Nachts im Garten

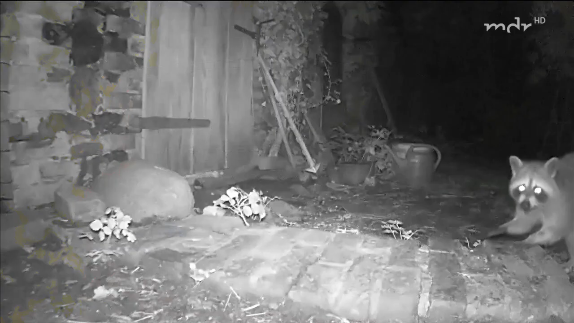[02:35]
Die registriert dann, was man eigentlich gar nicht wissen wollte.
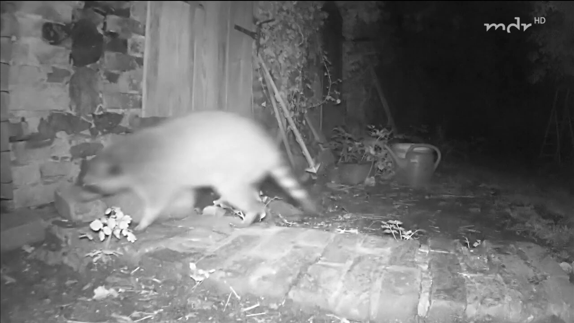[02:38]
Denn spät in der Nacht wird der Garten zum Tummelplatz dieser Gesellen.